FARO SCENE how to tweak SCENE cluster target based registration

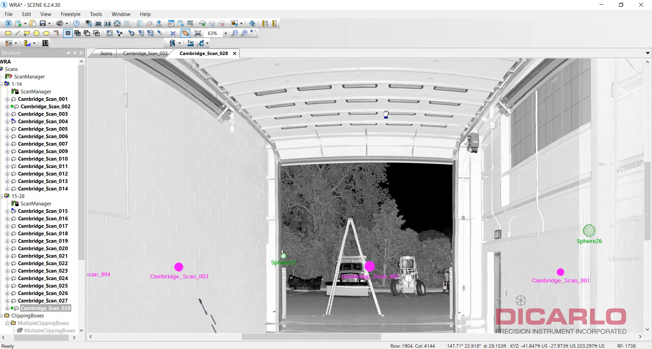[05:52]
that is loaded and marked in the actual scans.
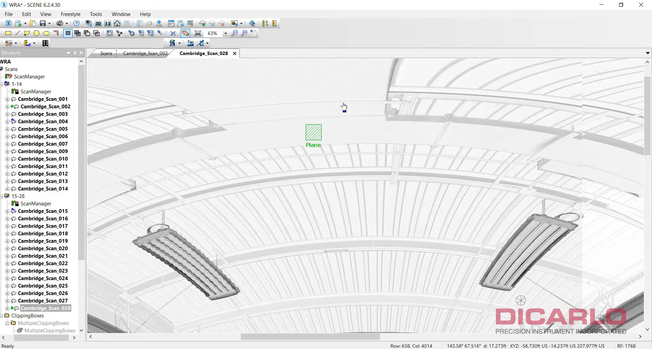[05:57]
So I can use it to bring in my error on my elevation. So, let me do this. I had it marked before, so my apologies. I'm just trying to keep this video quick.
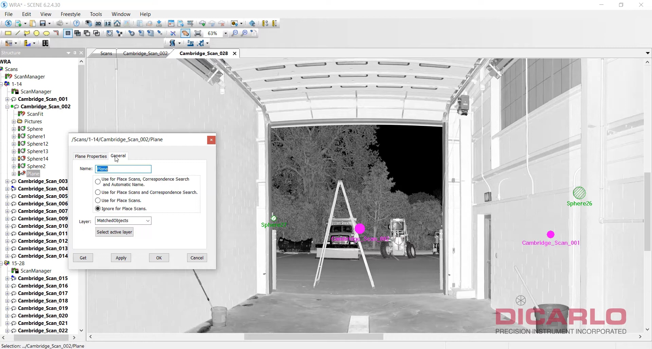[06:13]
So, if I enable it by having it in, whereas before I didn't have... Actually, let's do this.
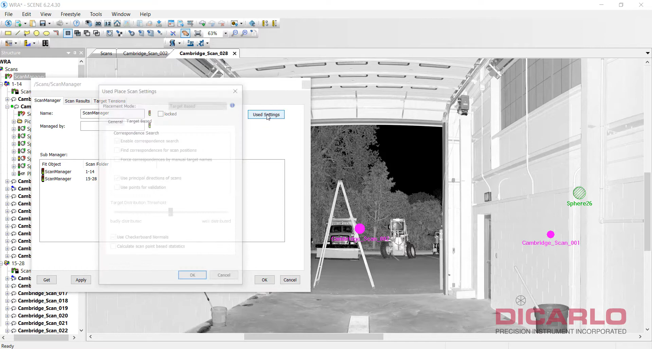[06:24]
You see, I used these settings, and there definitely was no plane in the mix.
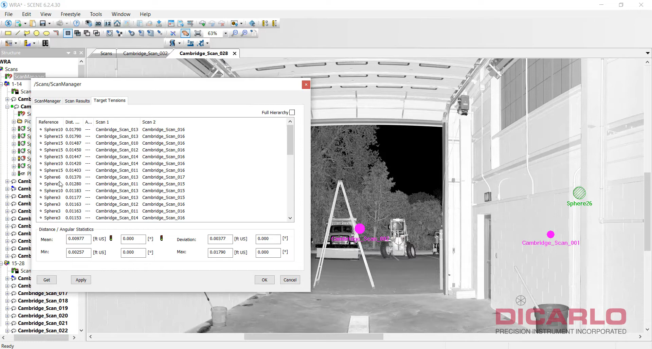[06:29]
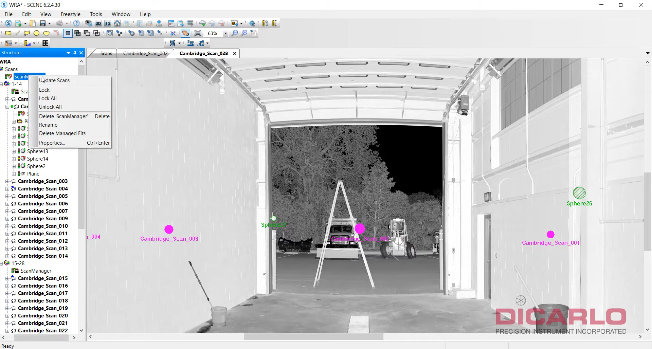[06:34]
Now, when I included it, I update the scans, leave all the settings the same, hit OK. We will have a tension on it, because it would have pulled scan 2 into scan 28, but to a two hundredths of a foot, you know, tension result.
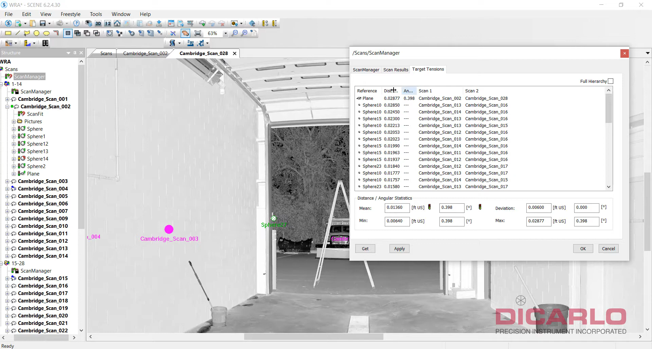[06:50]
So, if we now check our view, and we do have to unload this, so that the clipping box actually works.
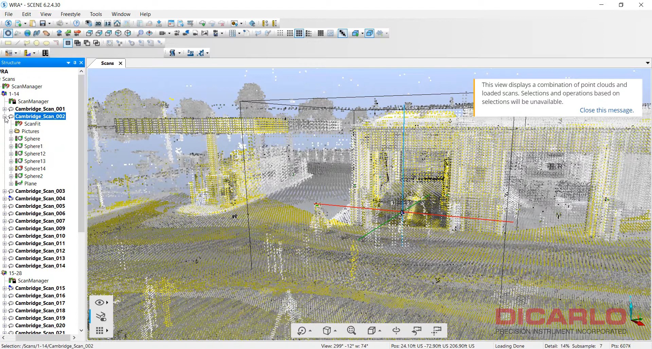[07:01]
So, unload these scans.
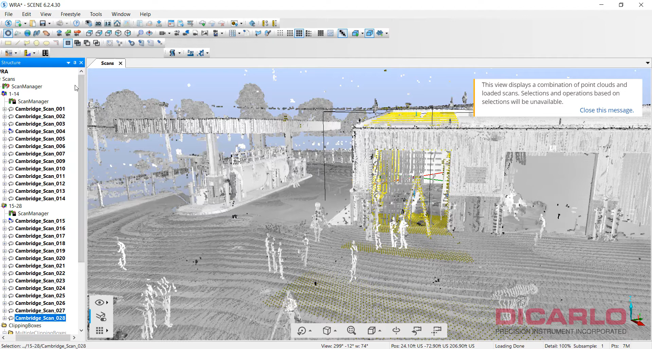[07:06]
Now, in order for me to actually see what's happened,
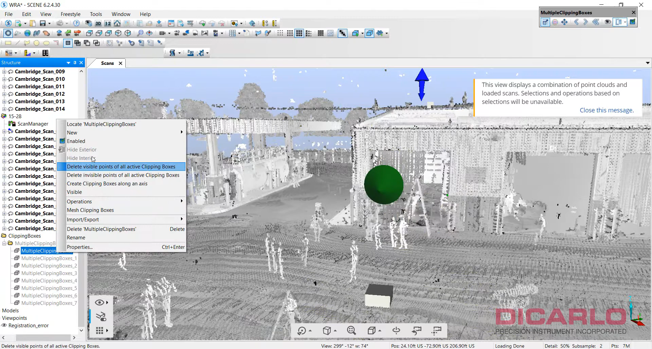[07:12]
we'll look at the slice,
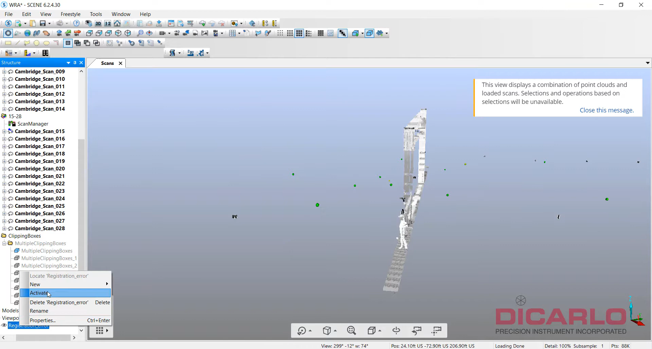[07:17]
we'll bring up the actual view, and you will notice that they're a lot, lot, lot, lot, lot tighter.
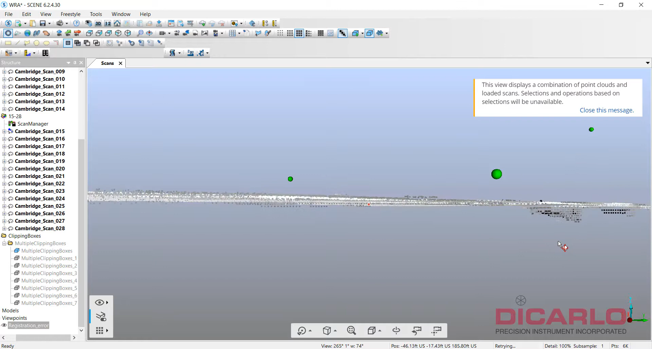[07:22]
There's still going to be a little bit of an error,
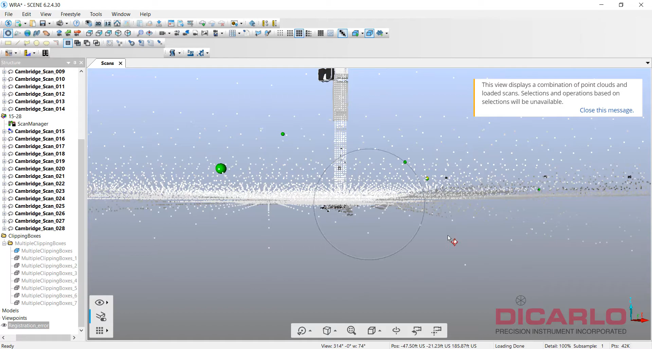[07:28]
but that error is not as large as it was before,
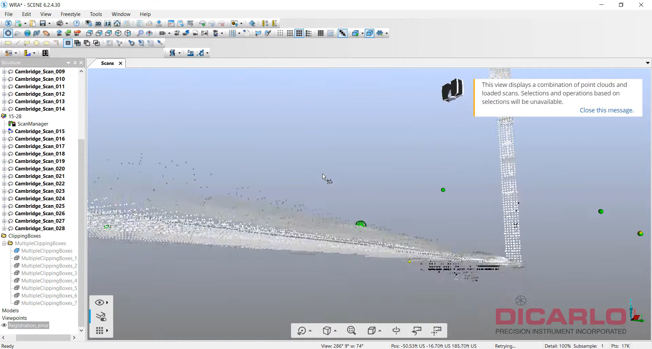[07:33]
and that's because of the fact that, well, we're trying to do error mitigation over here.
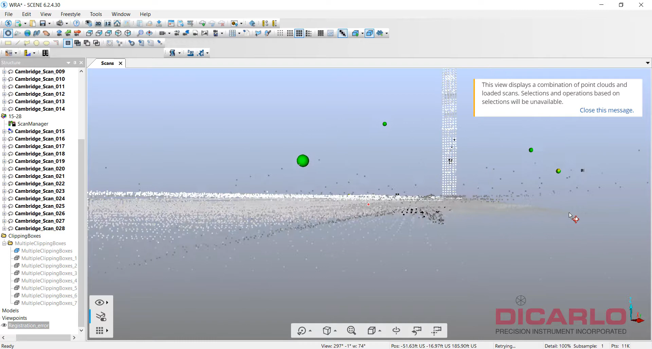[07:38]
We can only do as much as we can. You will not be able to get all of it out,
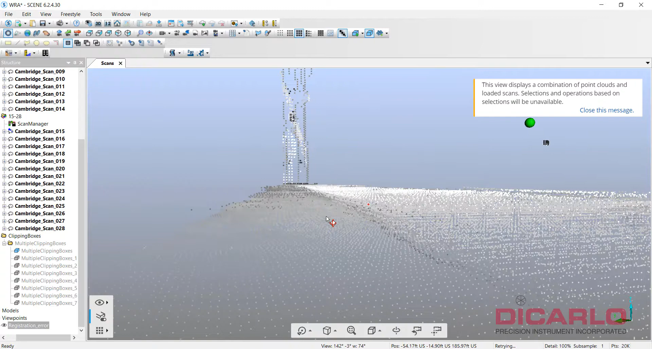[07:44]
but you'll be able to at least eliminate the error from being as visible as before. So, let me just do this again, just for demonstration. We turn off the plane, and hit apply, and then we update our scans. You'll see we have a large error right here.
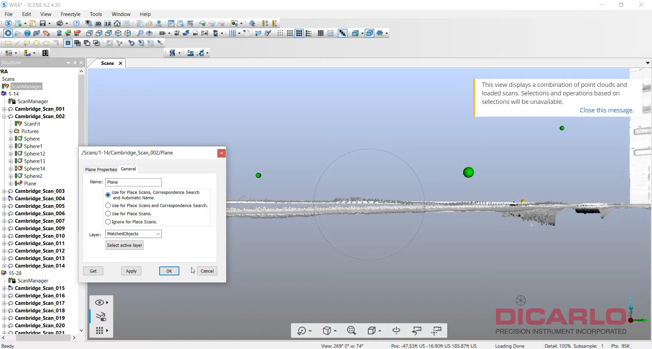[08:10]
When I include it, click OK, and we update the scans.
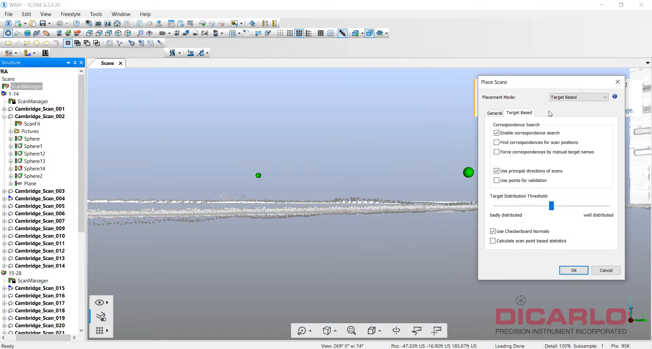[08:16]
I'll intentionally leave the camera here, or the view, and you'll see that it pulls it together.
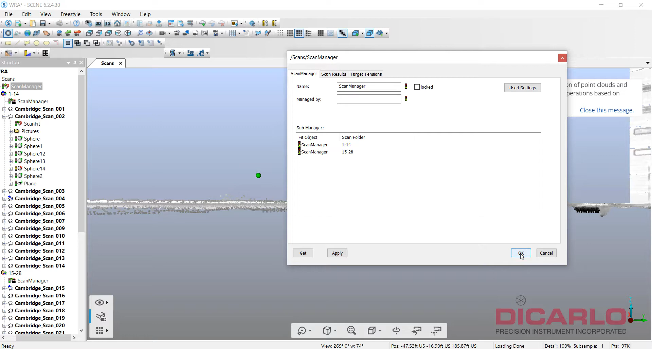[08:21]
So, there's another way to troubleshoot misaligned scans with natural references,